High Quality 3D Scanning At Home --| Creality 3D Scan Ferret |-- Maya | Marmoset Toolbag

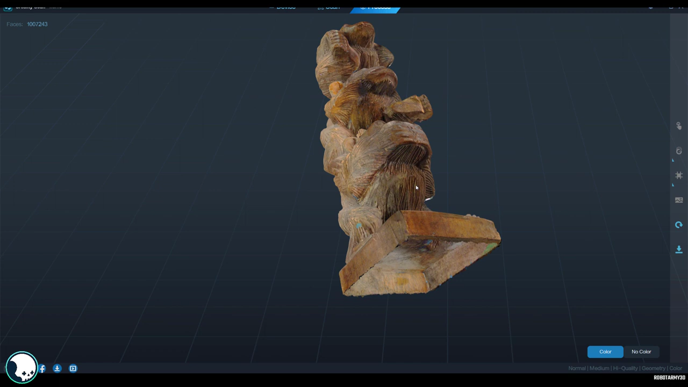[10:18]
And obviously underneath there's a hole.
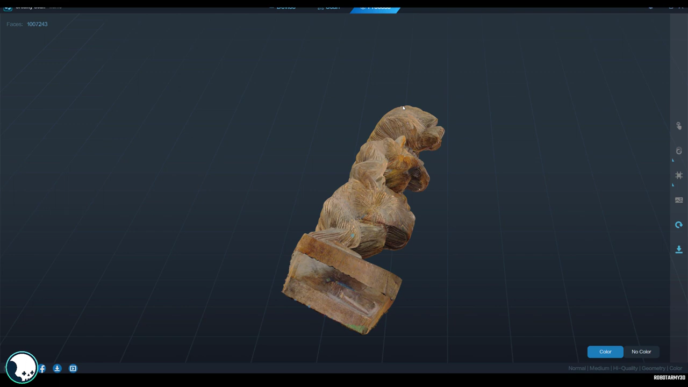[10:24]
But there isn't in the top one. Oh yeah, there is a little bit. Oh no, there isn't in the top one.
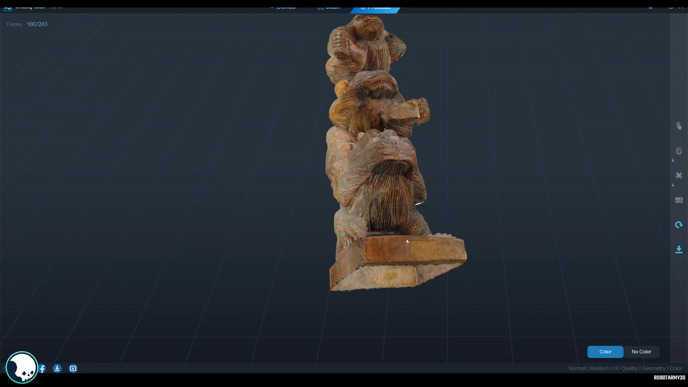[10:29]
I'm really surprised it's managed to get like so well underneath here. This is, this is really cool. This is really impressive.
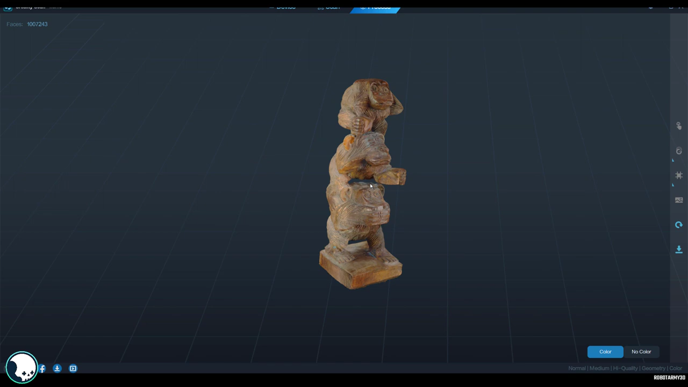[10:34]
What?
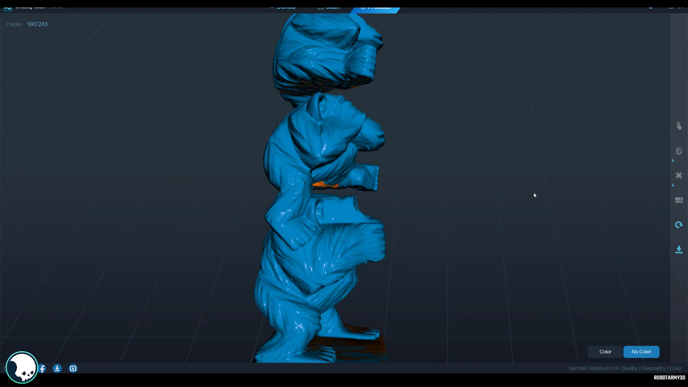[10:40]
Wow. Look at this around the edges here. It's so clean.